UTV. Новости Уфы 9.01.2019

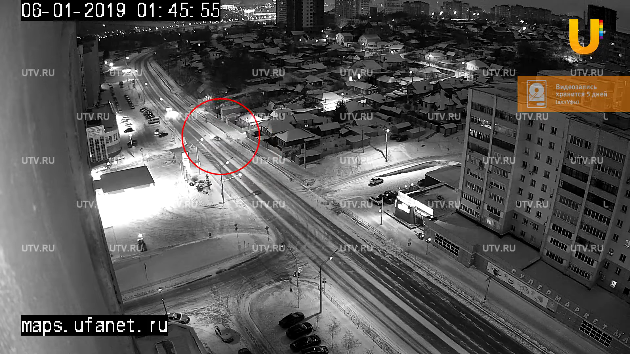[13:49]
По улице Софьи Перовской явно с превышением скорости летит автомобиль.
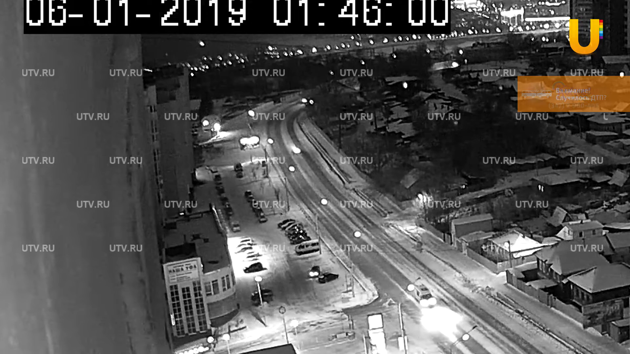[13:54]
А перед поворотом он, скорее всего, теряет управление и влетает лоб-лоб во встречный автомобиль. Еще один любитель больших скоростей на зимней дороге устроил ДТП на проспекте Октября.